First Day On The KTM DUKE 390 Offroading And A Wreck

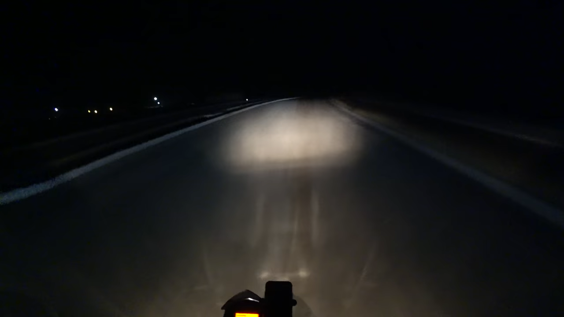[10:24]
Right now, it is beautiful new concrete. Wow. It's so nice. Also, I think it ends right here. This is where the new bridge is going in. Ooh, look, we can keep going. Let's keep going. This looks like it's going to be another ramp. This appears to be one of the ramps that'll have the turnpike toll booth on it.
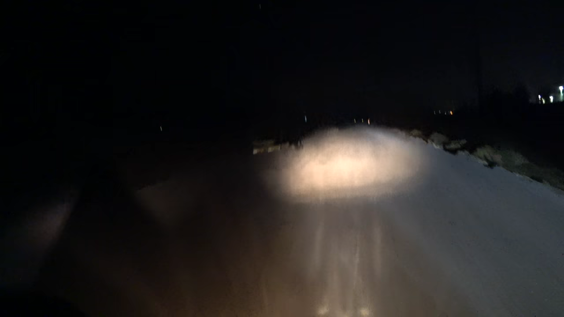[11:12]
I think we hit the end of the line here. Let's flip it around.
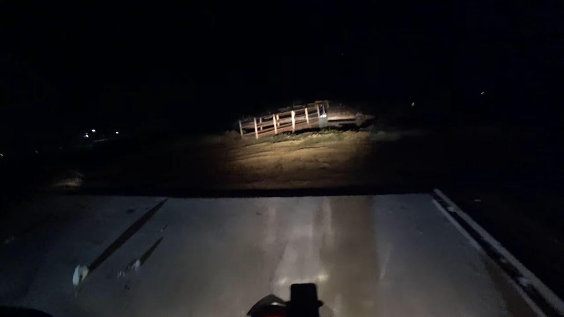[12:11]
That's a cool view you won't see very often. A 4-lane wide bridge, and it's all just plywood and 2x4s until the concrete gets poured.
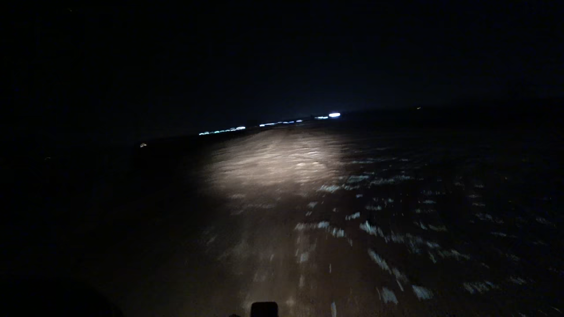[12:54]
Oh snap! That's pretty cool. You can see all the way down in the footing. That's pretty cool!
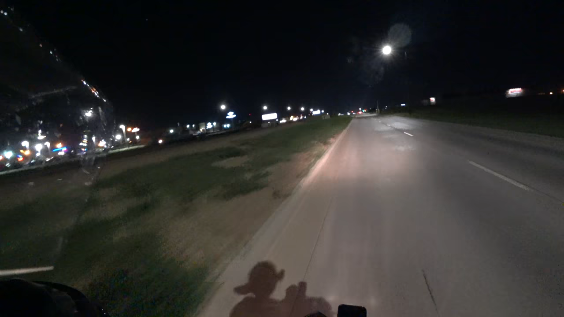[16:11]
Now this is some cool stuff. This will be the fly under part of Kellogg here in one more year.